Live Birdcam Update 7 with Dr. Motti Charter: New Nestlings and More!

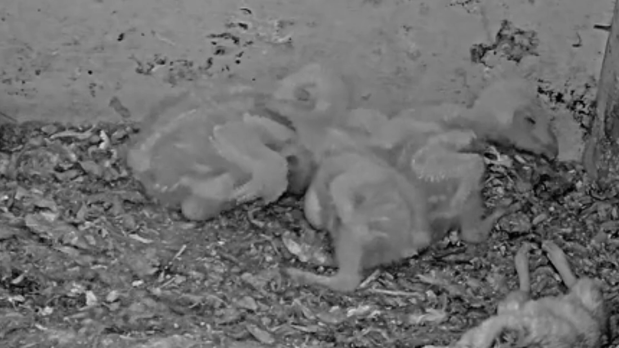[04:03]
So keep an eye on this Barn Owl Israel Camp number one. Hopefully all four beautiful Barn Owl nestlings will fledge soon. Keep on watching these guys. These guys are the best.
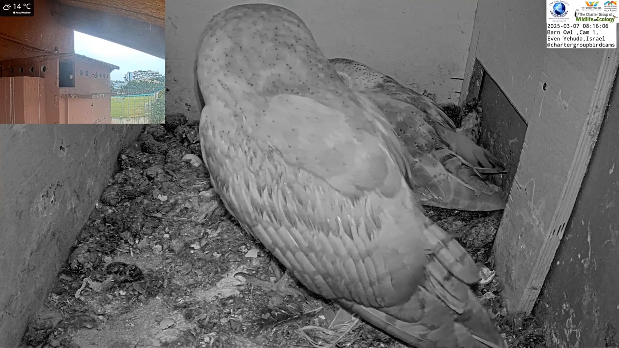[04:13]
Dad's also really a comic how he likes to kind of steal this food in the middle of the day. Mom's not very happy about this. But he's doing such a good feeding them. She lets him do it because he also brings it back in the end. So keep an eye on Barn Owl Israel Camp number one.